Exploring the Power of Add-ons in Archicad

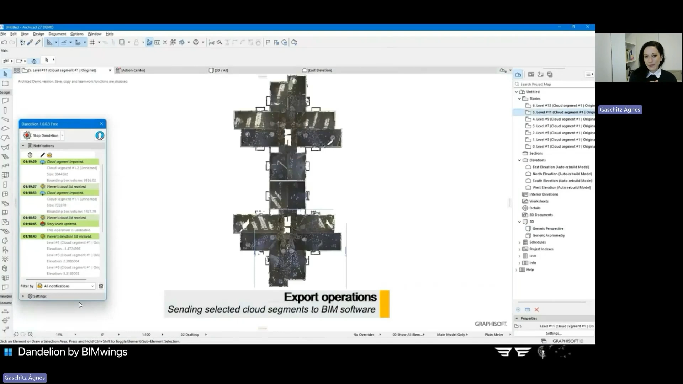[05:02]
It's a super handy tool if you work with point-use load models many times.